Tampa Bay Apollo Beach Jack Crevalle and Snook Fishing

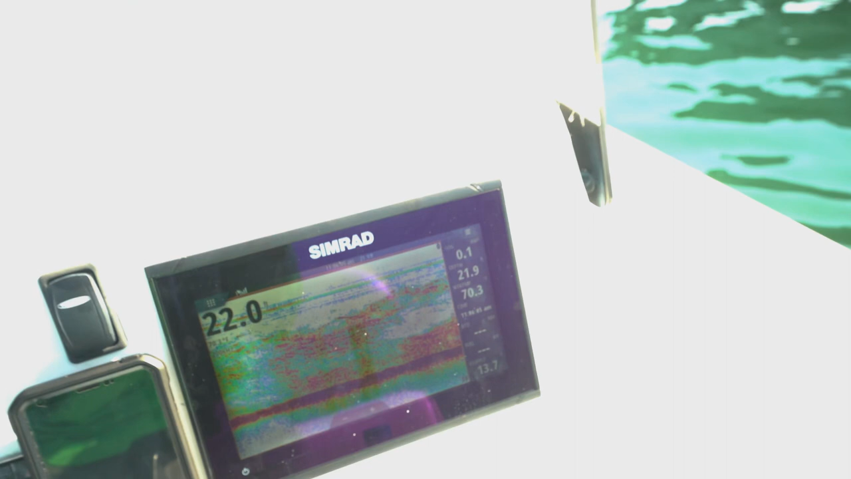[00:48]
got a little bait ball I don't know if you can see it down there I got